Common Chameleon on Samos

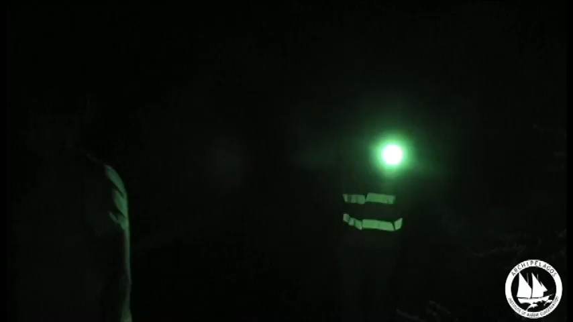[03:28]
Armed with torches and calipers, they search the trees to spot and measure chameleons to gather as much
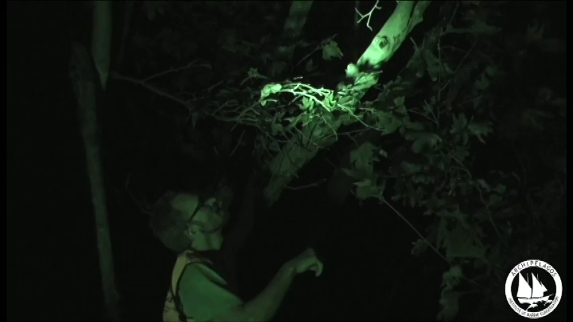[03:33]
information as possible about their seasonal growth and presence.